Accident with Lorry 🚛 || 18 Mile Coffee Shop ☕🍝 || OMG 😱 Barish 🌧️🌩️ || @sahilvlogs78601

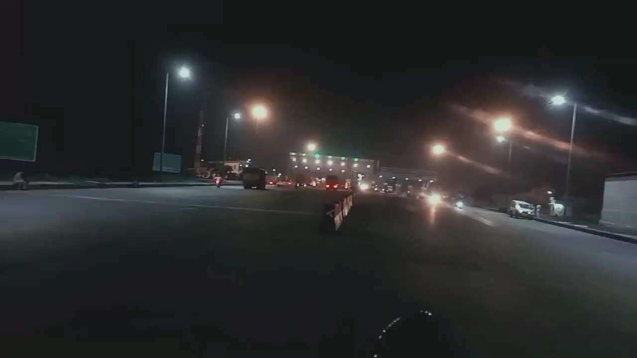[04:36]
टोल प्लास देखो कितना मस्त लग रहा है गाइस अभी चलते हैं टोल प्लास के वहाँ पर